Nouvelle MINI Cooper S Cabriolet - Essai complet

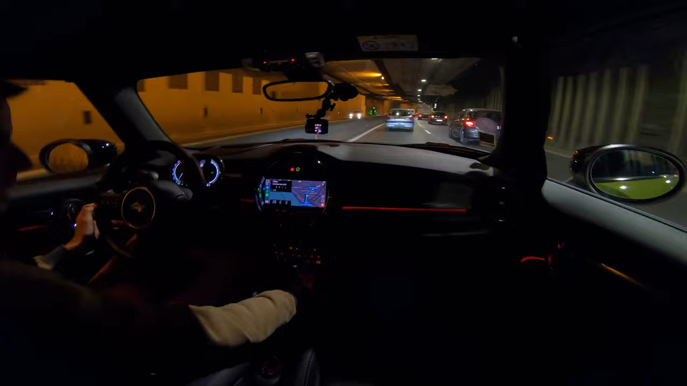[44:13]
Donc on a l'éclairage là, deux petites LED sur le haut ici et dans les portes, c'est virgule, et tout le long du tableau de bord ici. Dans les tunnels, ça fait un petit bruit sympa quand même.